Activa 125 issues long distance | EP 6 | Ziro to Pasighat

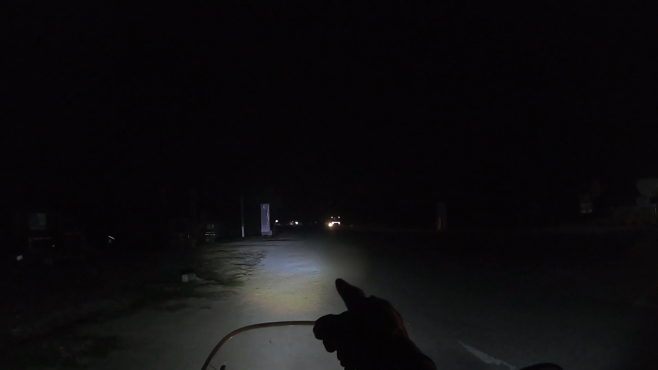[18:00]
सीन है ये जो रोड स्ट्रेट जाता है, ये स्ट्रेट जाएगा आपका जोनाई सिलापाथार होते हुए पासीघाट, और अगर हम लोग इस तरफ चले जाते हैं यहाँ से डायना तरफ, सीधा पहुंच जाएंगे बोगीबील ब्रिज,
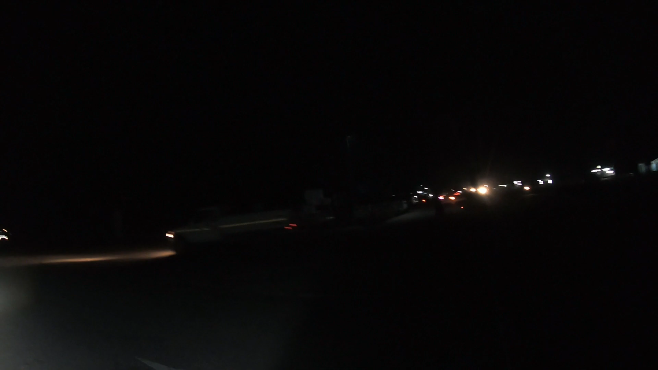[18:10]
जो कि 16 किलोमीटर के डिस्टेंस पे है यहाँ से ब्रह्मपुत्र के ऊपर। हाउएवर मुझे तो इस साइड जाना नहीं है, एंड दिन का टाइम होता फिर भी मैं चले जाता, जाके दिखा लेता। आई एम रियली वेरी सॉरी कि मेरा लेट हो गया, गाड़ी का प्रॉब्लम हो गया, अदरवाइज मैं दिखा देता, बहुत मन था जाने का। हाउएवर हम लोग धौला सुदिया वाला ब्रिज तो ज़रूर चलेंगे,
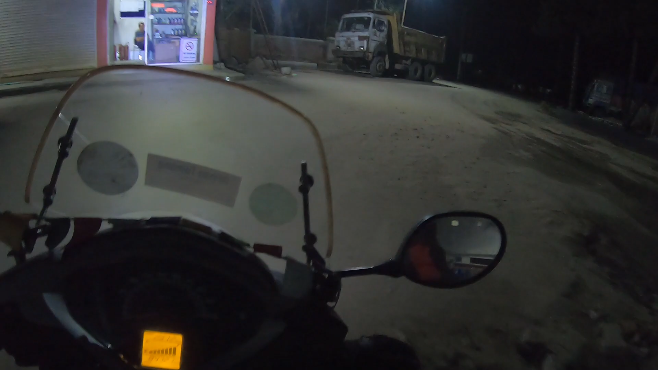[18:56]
तो यहाँ पे सिलापाथार के रोड में मैं घुसा था, यहाँ पे पेट्रोल पंप में था मैं,
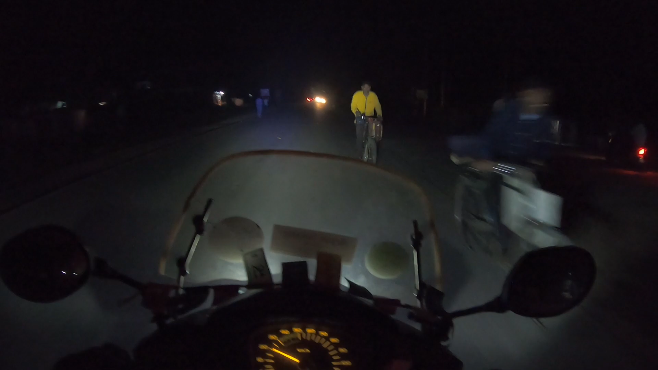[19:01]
जस्ट थोड़ा सा पेट्रोल वेट्रोल डलवा लिया, अभी यहाँ से शॉर्टकट मार के सीधा जोनाई वाला हाईवे पे निकलेंगे।